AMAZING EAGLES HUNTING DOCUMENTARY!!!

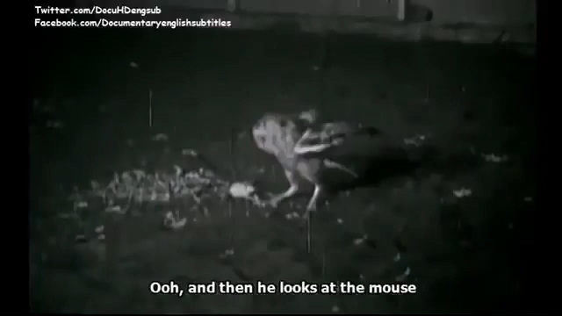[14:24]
Ooh, and then he looks at the mouse because the mouse has just made a sound. And now he leans way forward.
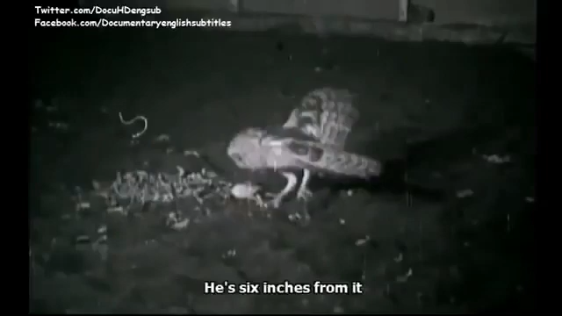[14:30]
He's 6 inches from it. And at this moment, he does a curious thing.
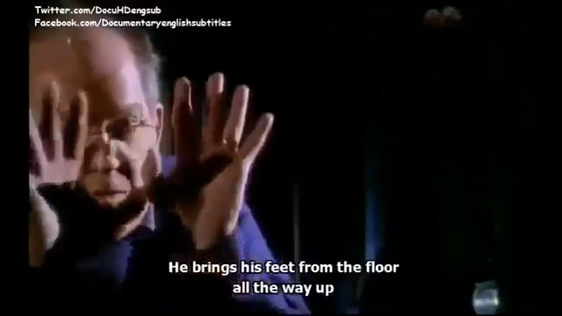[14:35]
He brings his feet from the floor all the way up and puts them out like that because it's the only way he can line them up with what he's hearing. Here he goes.
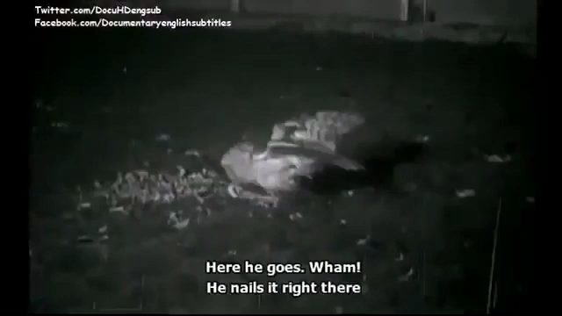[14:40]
Wham, he nails it right there.